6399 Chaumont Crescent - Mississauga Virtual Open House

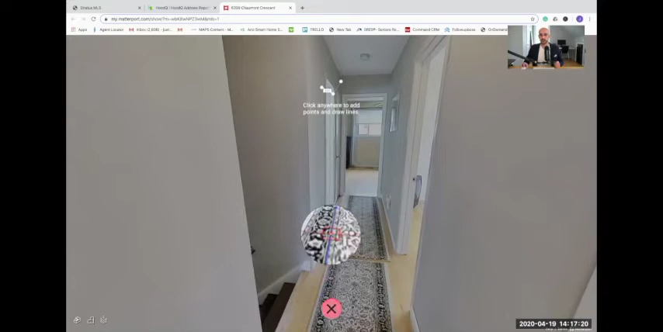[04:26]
It's going to line up to the wall. You can just draw a line right here.
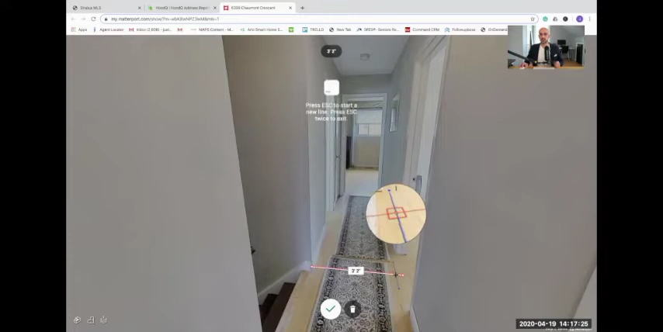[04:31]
And it's going to tell you that that's approximately 3.2 feet. Really neat feature. You can do that in any of the bedrooms as well.